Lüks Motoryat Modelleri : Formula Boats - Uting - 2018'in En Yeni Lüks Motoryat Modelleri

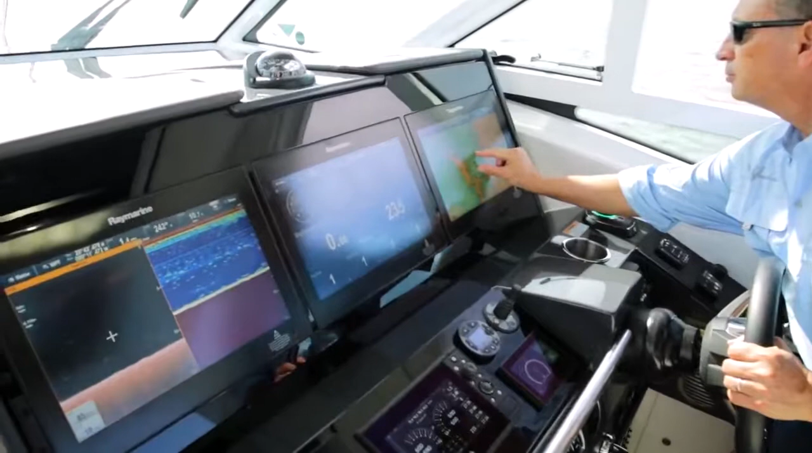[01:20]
The side console helm features Raymarine Twin ES-128 GPS with upgrade to twin or triple GS-165s,